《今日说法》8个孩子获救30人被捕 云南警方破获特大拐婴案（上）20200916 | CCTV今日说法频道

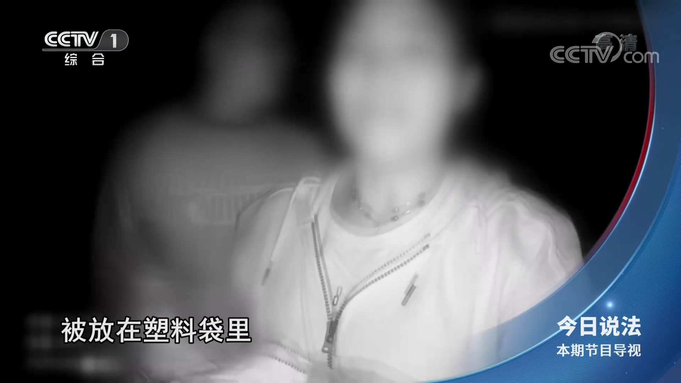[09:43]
三个月大的婴儿被放在塑料袋里
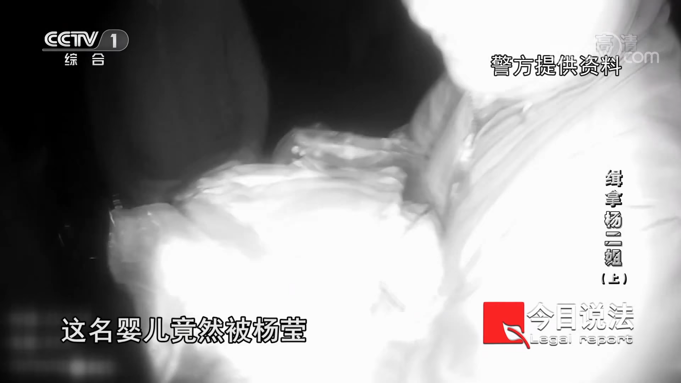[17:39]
这名婴儿竟然被杨盈装在了塑料袋里问他这个情况的时候他是不承认的
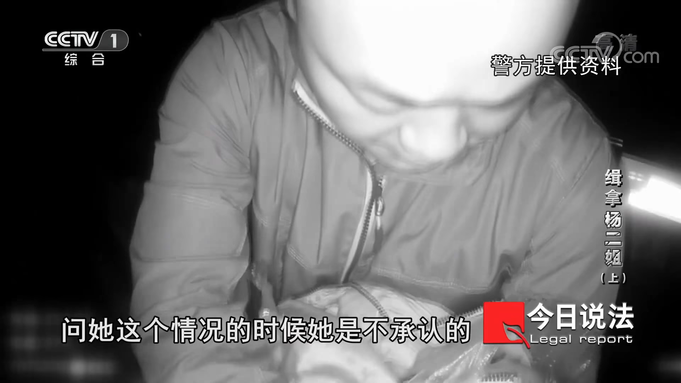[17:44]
杨盈此时辩解说这个婴儿是他自家弟弟的孩子
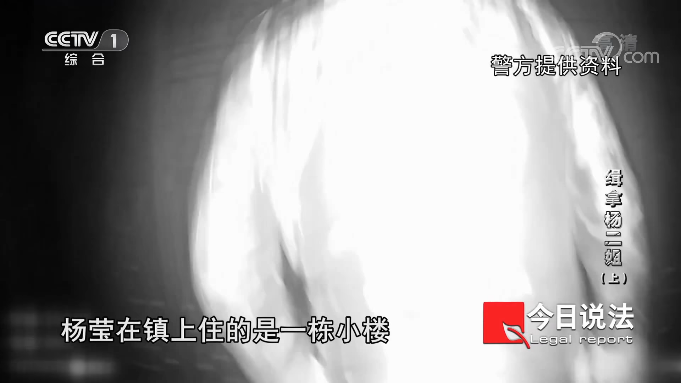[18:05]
杨盈在镇上住的是一栋小楼警察走上二楼和杨盈的丈夫说明情况这是杨盈的孩子向预感到了什么大哭起来
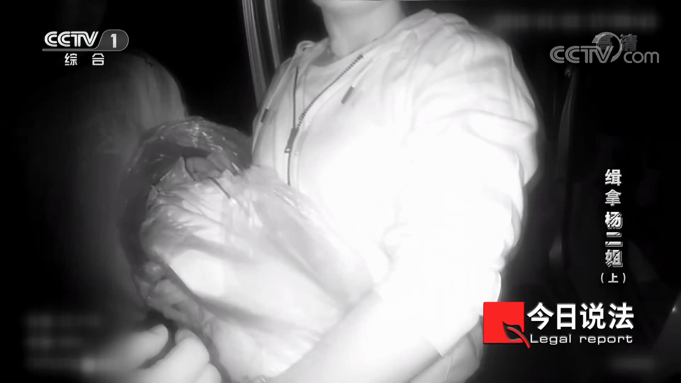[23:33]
那么杨盈被抓死现场的这名男婴又该如何解释呢杨盈此时有了新的说法她说这是